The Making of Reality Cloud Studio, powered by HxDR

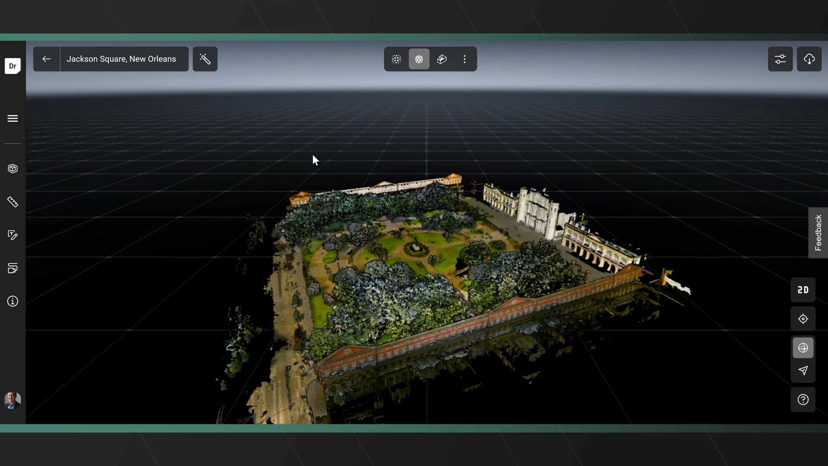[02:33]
It starts with the very best and most advanced technologies that are used for these offerings,
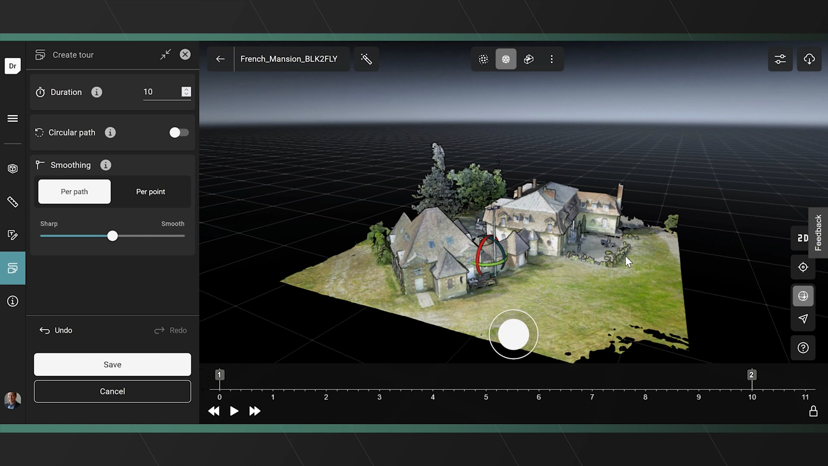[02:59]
and what you end up with is a highly differentiated and unique offering of sensors but software,
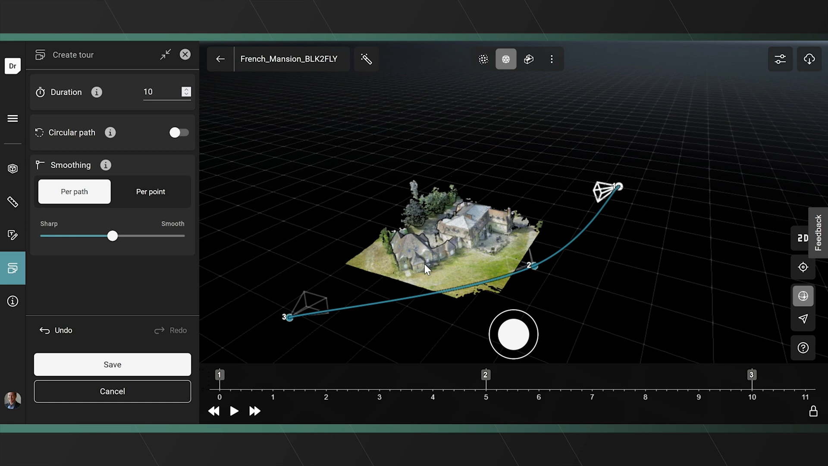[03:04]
which allow you to deploy end-to-end workflows in ways unseen before.
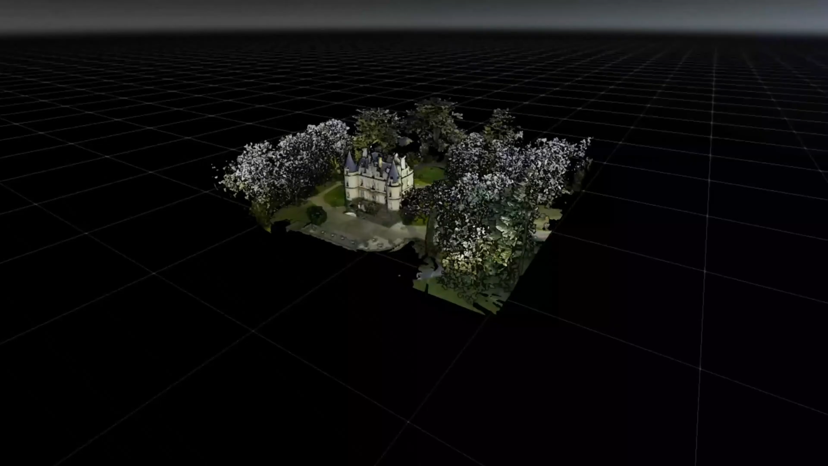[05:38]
And tools is an amazing feature because you can really show the asset,
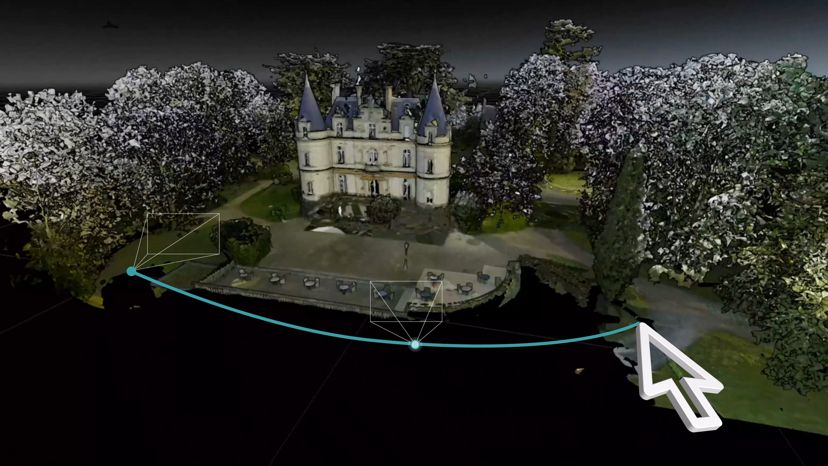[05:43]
the interesting part of the asset or giving a tool to show the user,